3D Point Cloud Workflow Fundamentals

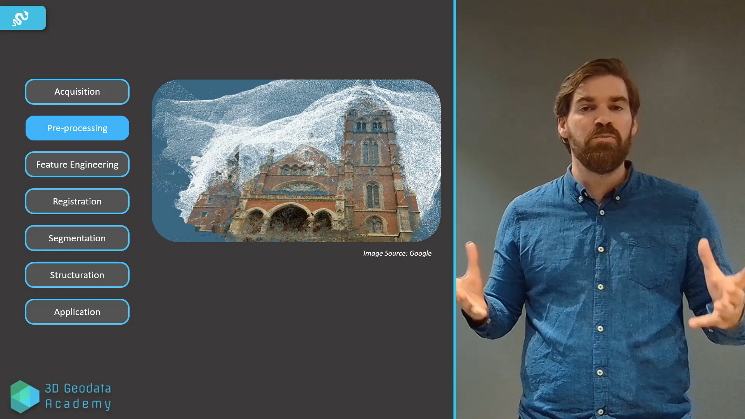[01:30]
So, mainly, as you can see here, the step here will be to eliminate noise or sample the data, so make it much more usable for the downstream processing. Usually, after that or before that, it depends,
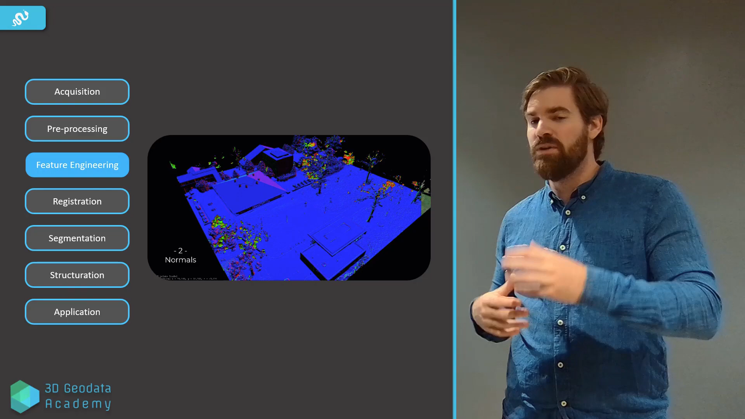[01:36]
because we can use features for preprocessing steps as well, we'll try to engineer some features.
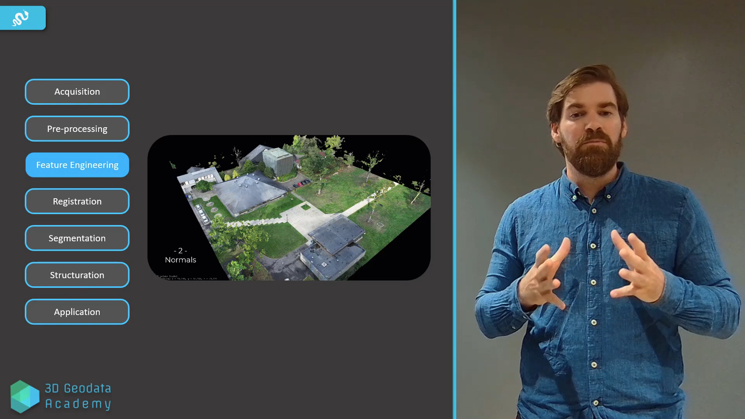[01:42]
This can be also after registration. So, let's say we do that before registration, computing some features of interest, like you see here, and even features that you will use, like ISS, to register point clouds together.
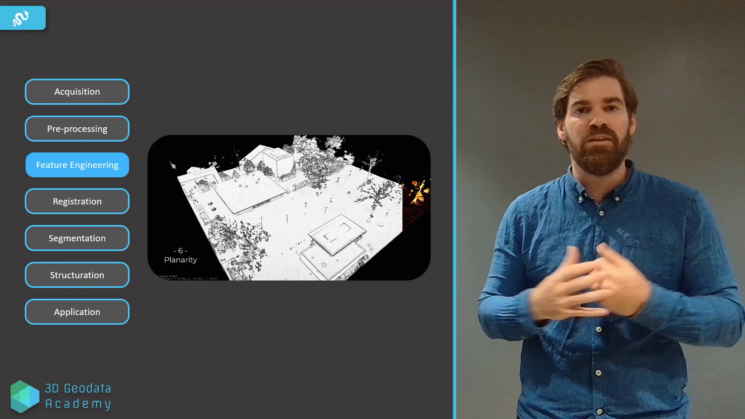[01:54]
And that's the next step, registration, point cloud registration. So, basically, we want to bring different perspectives into one system, so point clouds from different perspectives into one common frame of reference. That's what we try to do, minimizing the bias, the georeforensic errors, and things like this.
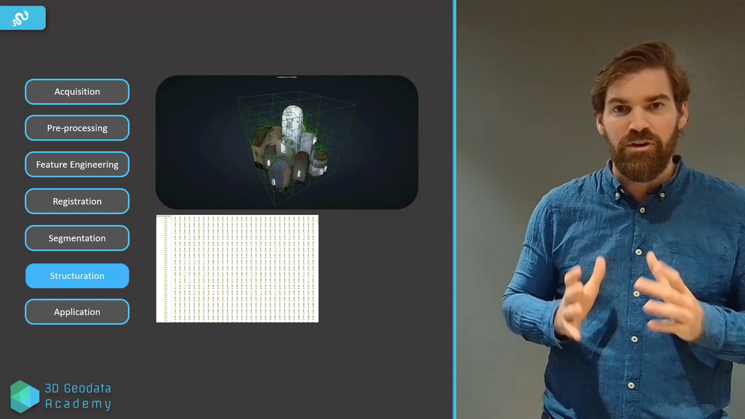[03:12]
If you want to process to finish in one minute instead of one year, then you need to play with the underlying structure to be able to process massive data in a short timeframe. And lastly, there is the application layer. When all of this is perfectly handled, then you can move into the application.
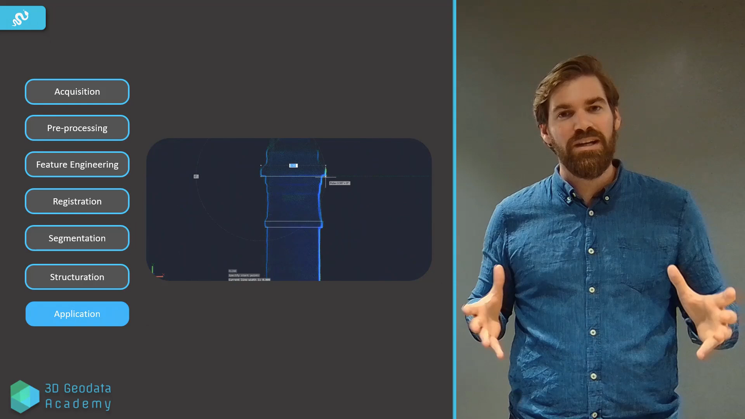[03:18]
So, for example, that's just drawing on top of a point cloud,
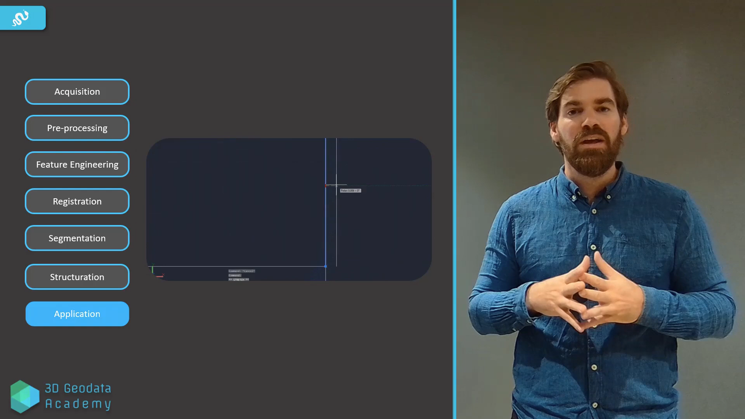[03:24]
and, of course, already here, you see that it looks like a bit manual. Are there not a smarter way to automate such a process?
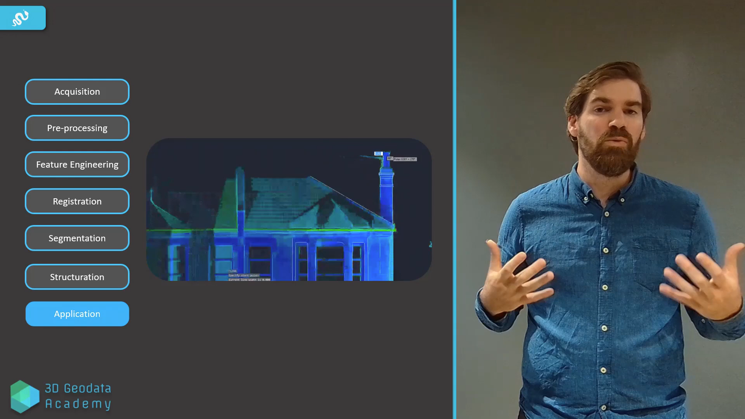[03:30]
And that's always what we try to do when building a processing chain or a workflow,